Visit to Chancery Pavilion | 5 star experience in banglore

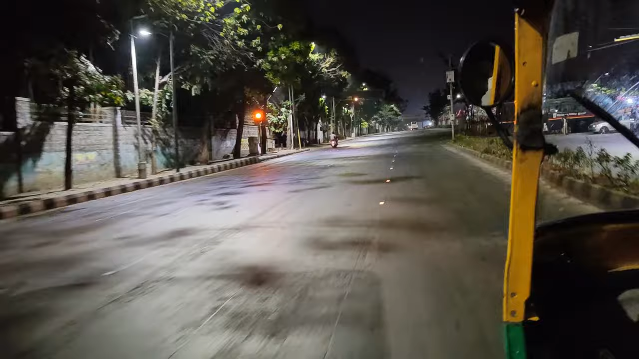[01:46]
ஒரு ஓலா அண்ணாவை கூப்பிட்டுட்டு நம்ம ஆட்டோவில் போகிறோம். பா பாருங்கள், பெங்களூர் எவ்வளோ அமைதியாக, எவ்வளோ காலியாக இருக்குதுன்னு.
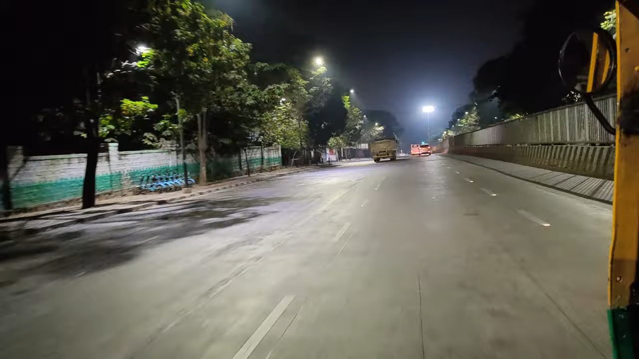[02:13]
ஆனால் மார்னிங் காலியாக பெங்களூரில் இந்த சில் கிளைமேட்டில் ஜாலியாக போகிறது வந்து நல்லா தான் போயிருக்கு.